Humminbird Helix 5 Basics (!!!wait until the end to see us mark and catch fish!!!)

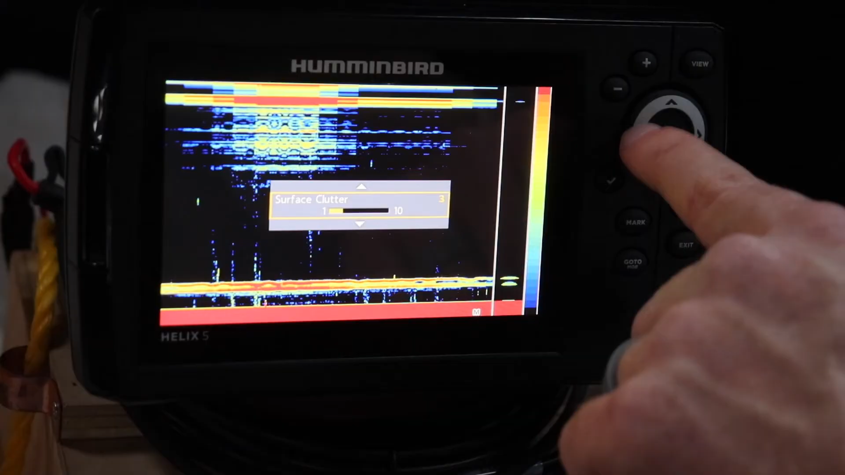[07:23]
you put that down that'll also help with uh kind of similar to gain you
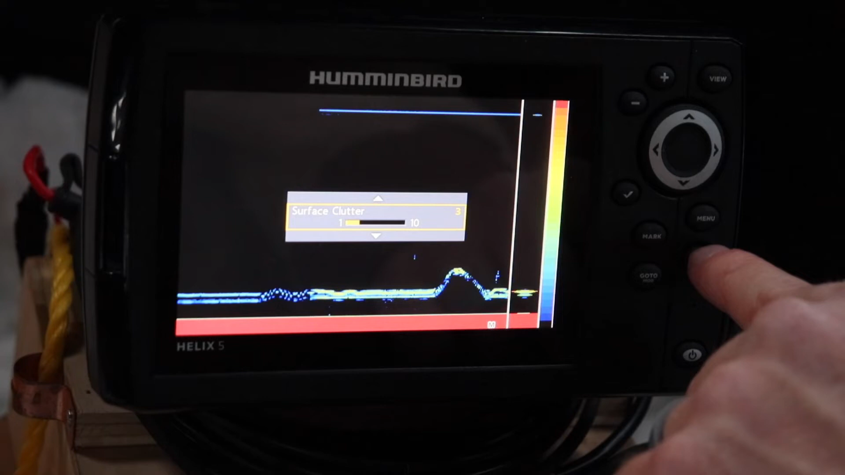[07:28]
can have that pretty low and it'll help you can turn the
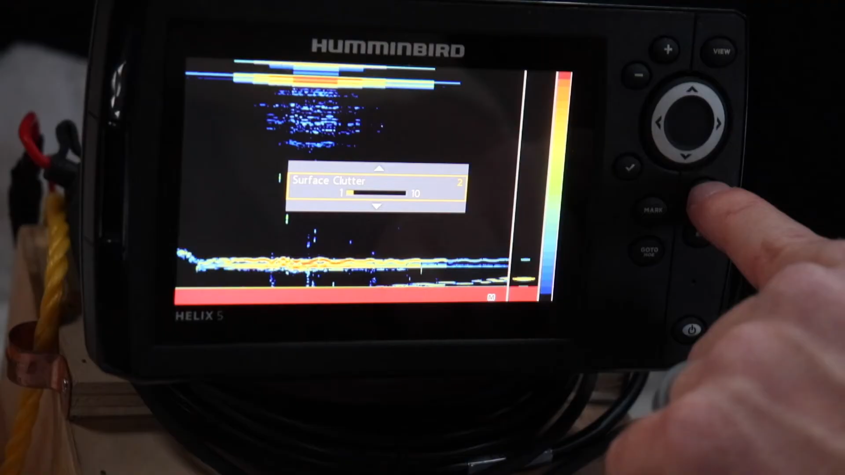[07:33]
clutter down um oh marking a fish
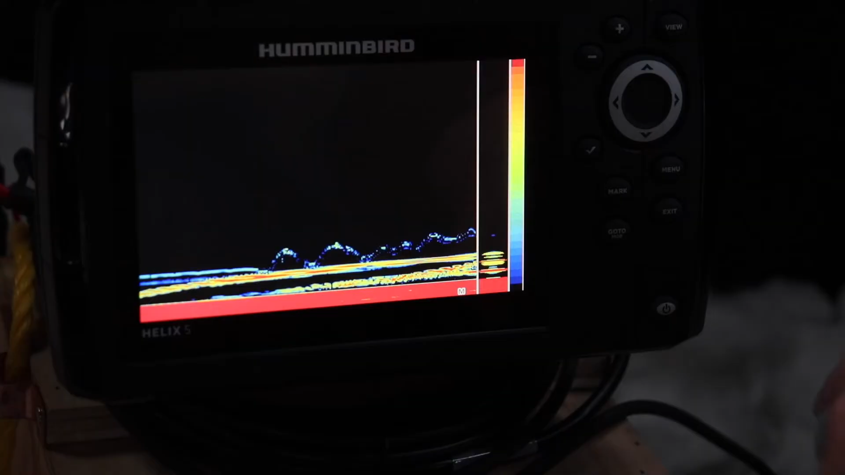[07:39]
see the fish coming up it's coming just looking at it i'm going to drop it below see if it follows
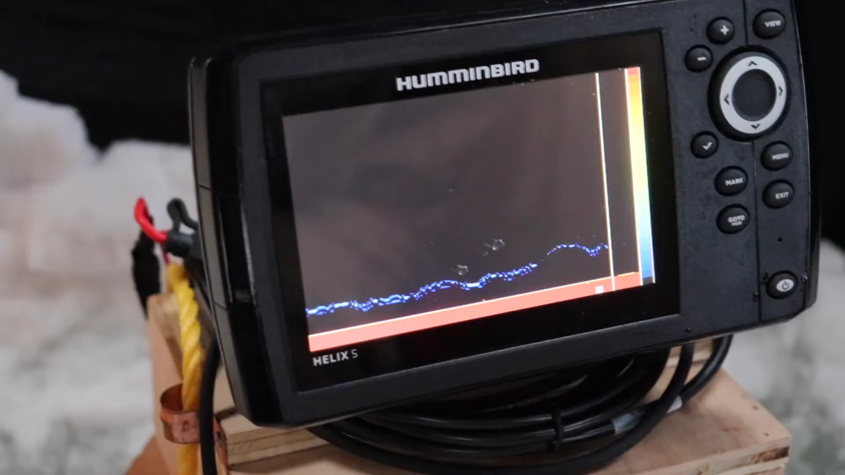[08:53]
skunk is out of the boat
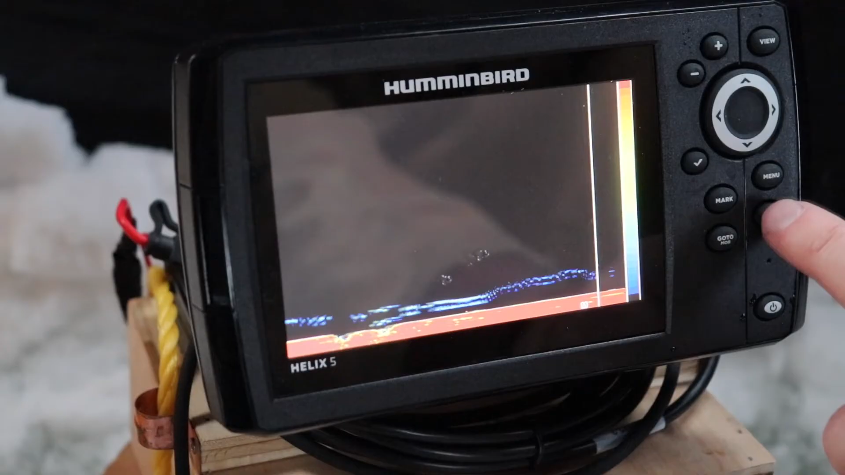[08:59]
all right so uh chart speed you it'll make this go by faster or
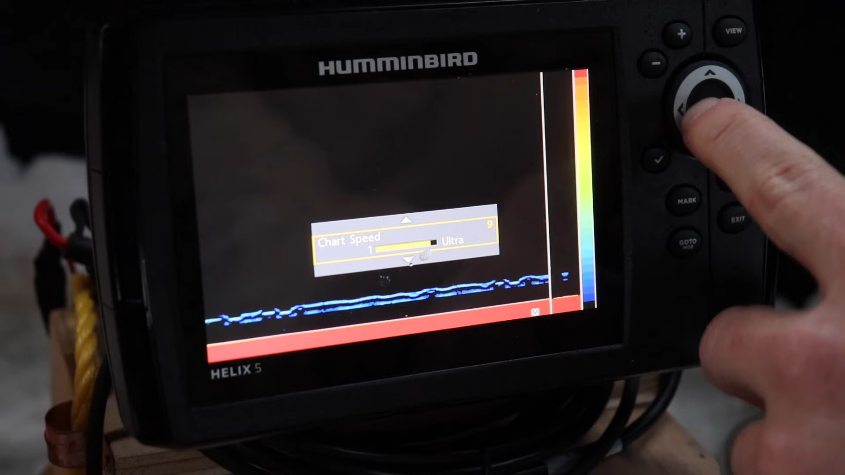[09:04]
slower i like mine on eight eight seems to be a decent speed
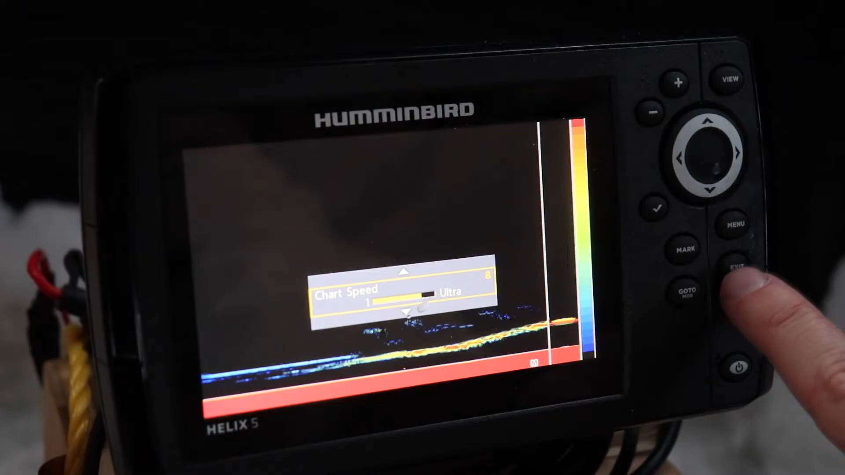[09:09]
without being too uh too fast
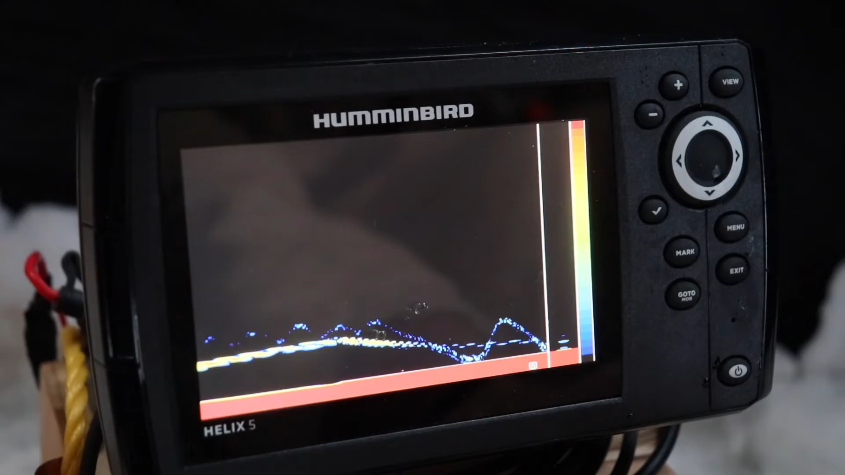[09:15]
um
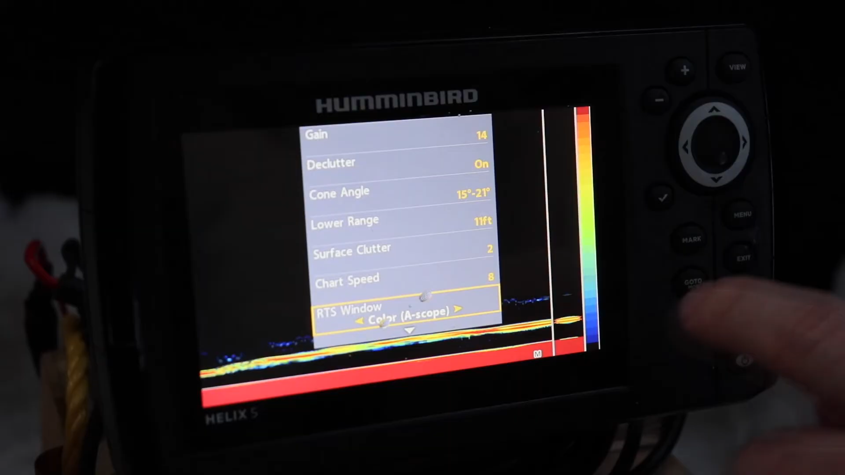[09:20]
we got rts window so this little window here is rts window if you change it to a scope
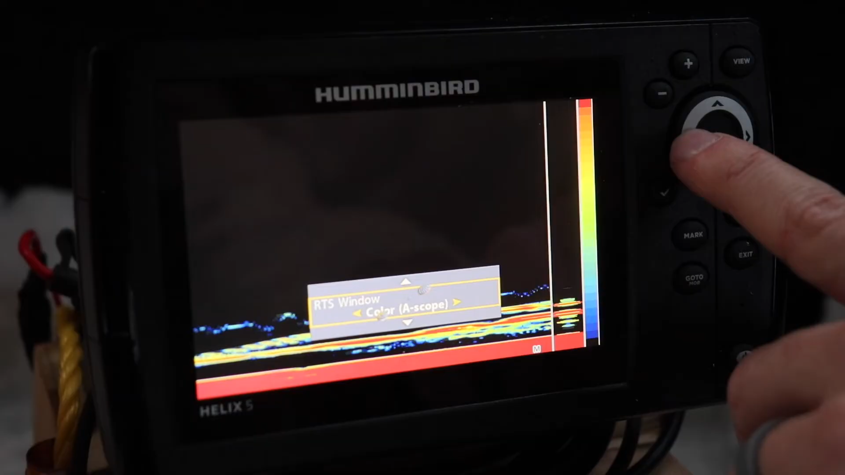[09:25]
it gives it kind of like a rounded it shows you how big that it actually is so now it's really big
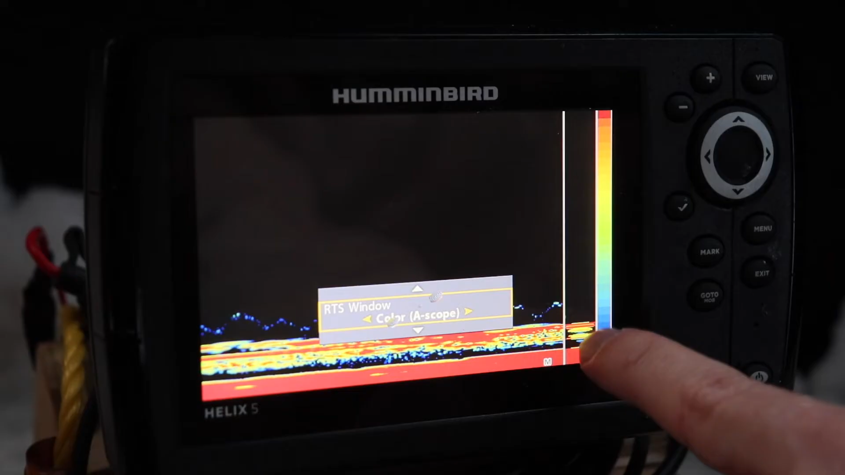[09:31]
you can tell there's a big fish because it kind of fills the whole screen whereas my lure just fills
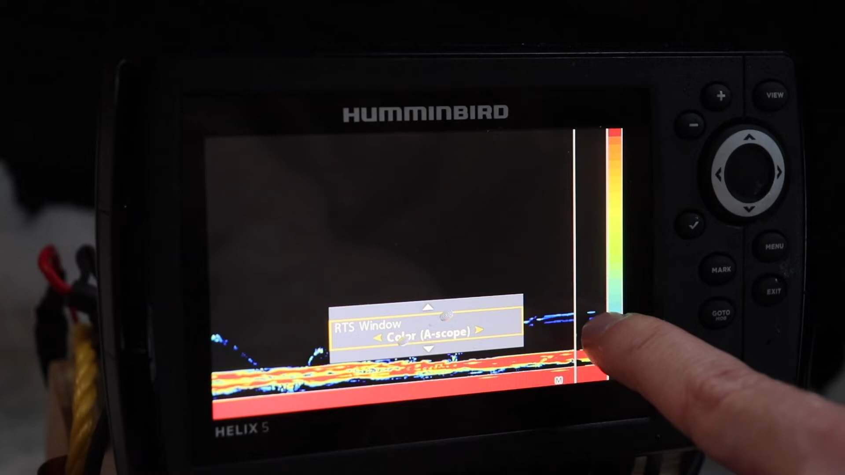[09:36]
a small part of it or you can do full so so